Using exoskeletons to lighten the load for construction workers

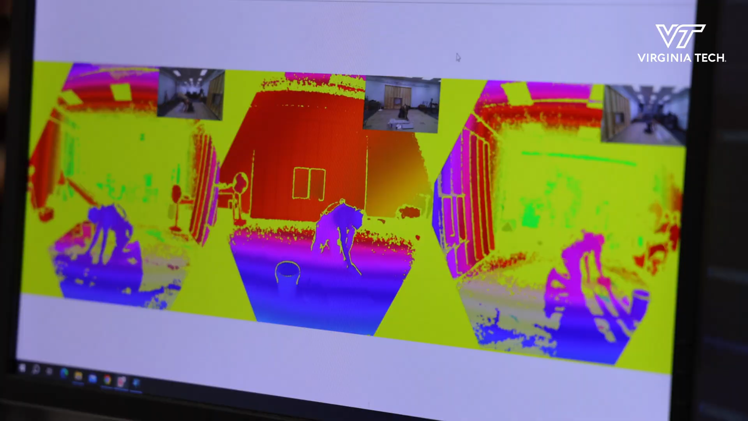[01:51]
We can measure very precisely their postures, their motions, the activity of their muscles.